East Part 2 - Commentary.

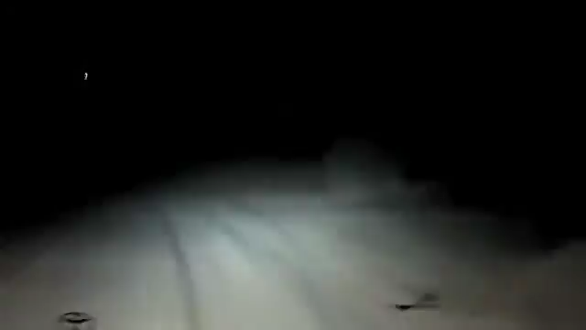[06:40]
Back through the desert in the dark. It was pretty bizarre. Couldn't really see that far in front of us, as you can see. And yet the guy knew exactly where to go. Because of all the tracks that were left. He just kept following those. As you can see up the head, some lights. That was a road.